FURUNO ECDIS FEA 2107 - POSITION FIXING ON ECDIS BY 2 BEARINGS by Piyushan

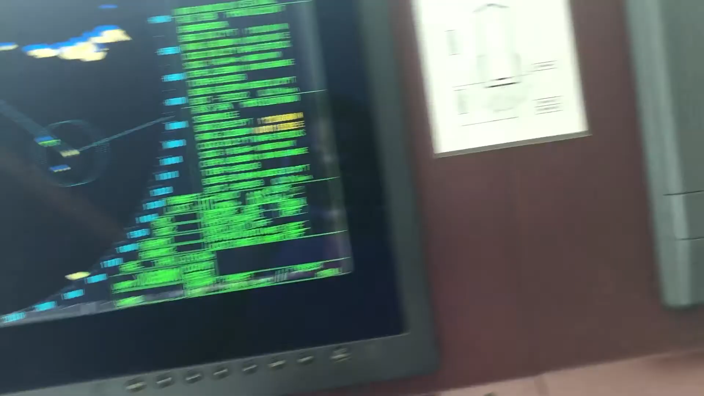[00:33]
you have to take the same bearing on the on the radar and verify that see the bearing is 268 or
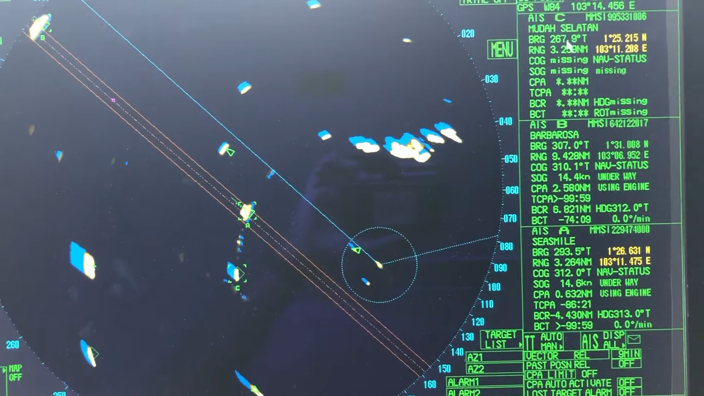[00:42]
it was almost 268 and its reciprocal course must be from must be on the egg this on take this inserts because you know